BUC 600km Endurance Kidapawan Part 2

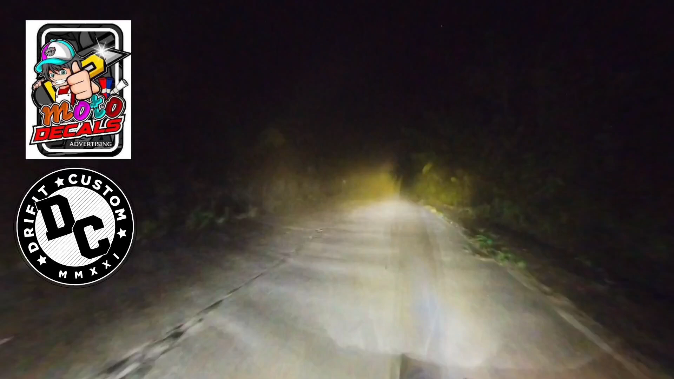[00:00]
Di naman maklaro ang dalan mga kapaloy. Pagkapaluyan ang dalanan eh. Ang sumigali, abog ni Opax.
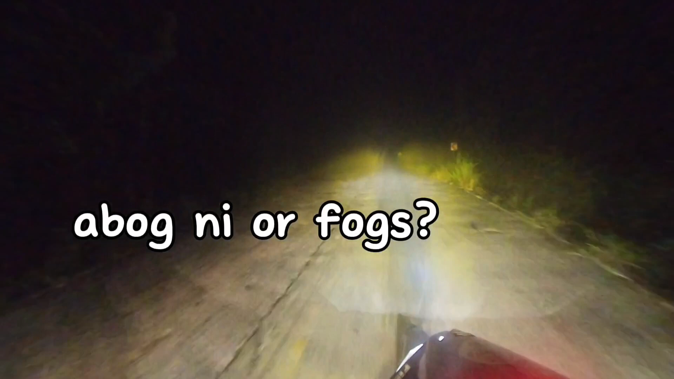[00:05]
Kaangkay ka, mga mo man siguro taan eh ron.
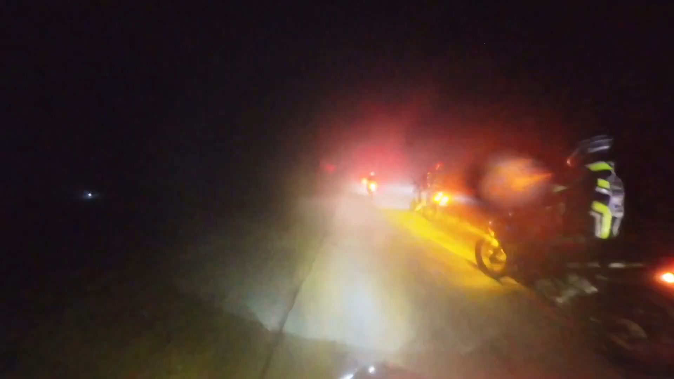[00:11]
Daghang mga pato dalya o kabayo, tuara na sigig hazard. Nagsigig hazard kay otro po di sila dili kaklaro.
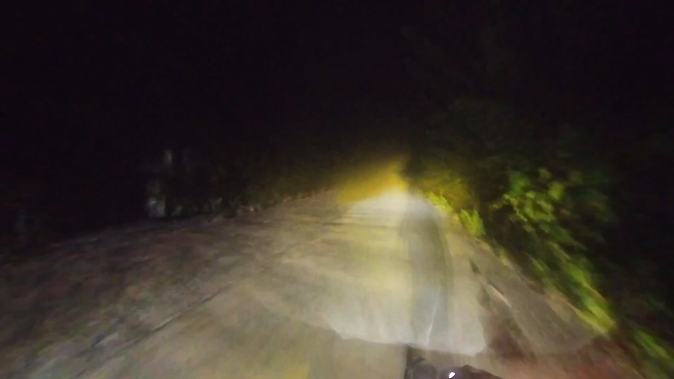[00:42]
Ang sumigali, abog ni Opax. Kaangkay ka, mga mo man siguro taan eh ron. Naunsa naman eh, oh kaki, grabe, hapita na shoot dito sa banga mga kapaloy. Unsa magaling dalanan eh, nga di man naman klaro. Ang sumigali, dalanan yung napadulong dunig ko ando, ganang arakan daw. Okay, karon mga kapaloy, ipauna na to si Boss G. Ipauna na to ang iyang baka kay kusog kayo musiga ang iyang mini driving light si iyang baka.
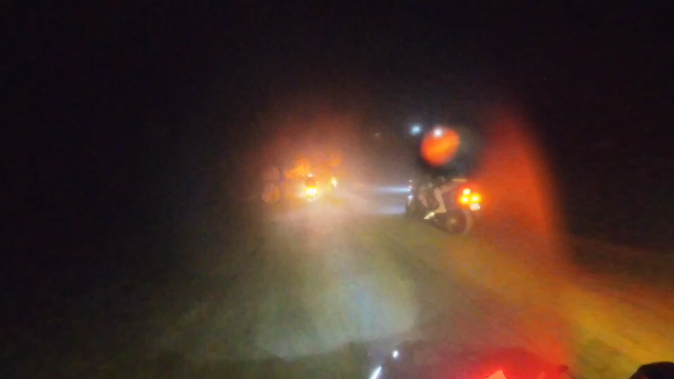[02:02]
sunod-sunod kay aron makakita lang sa gamayng linya sa tunga, aron di malapas sa pikas linya. Ing ane daning padulong sa Quezon City, perting kapags, di maklaro jud ang dalan jud. Ops, naamo agi mo diri og kadlaw na alas 4, dapat maghinahinay lang mo, dili mo magsigig pagusog kay mga mumog yun dapat mga mungi. Mamungi lang jud tani jud. Ops, hinahinay lang ta mga kapaloy, sunod-sunod ta sila ang mga signal light.